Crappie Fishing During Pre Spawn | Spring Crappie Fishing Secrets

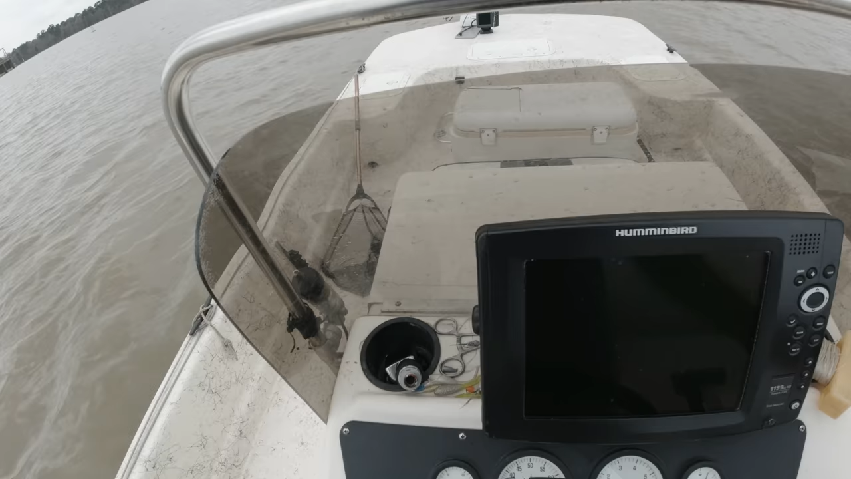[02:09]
A lot of the structure you can't see the fish
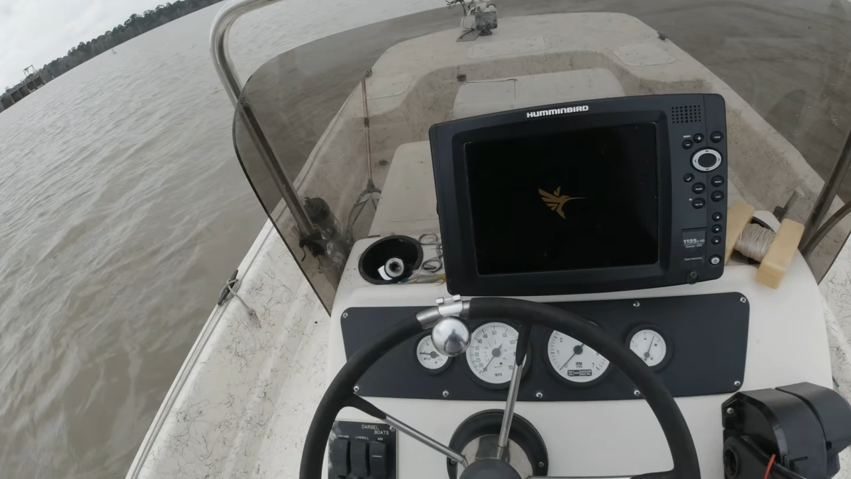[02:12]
as they'll be under limbs or
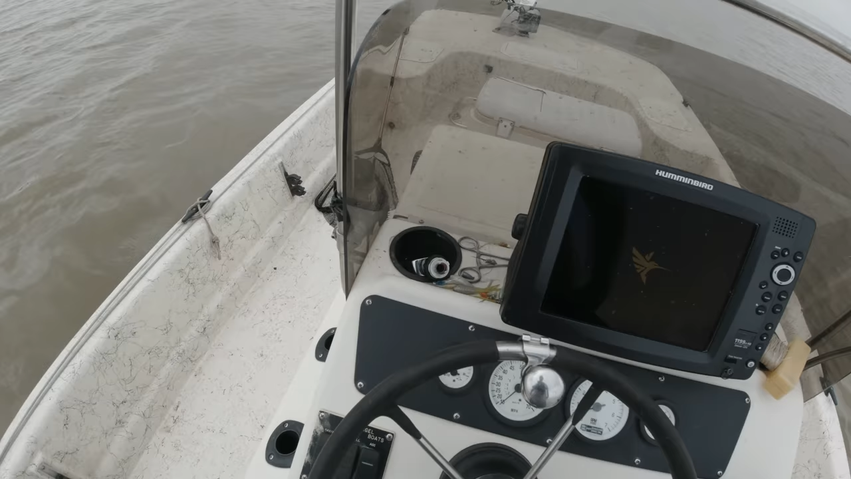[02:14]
behind the stumps or whatever the structure is. They can get close to that structure and it's really hard for any type of unit to pick those fish up.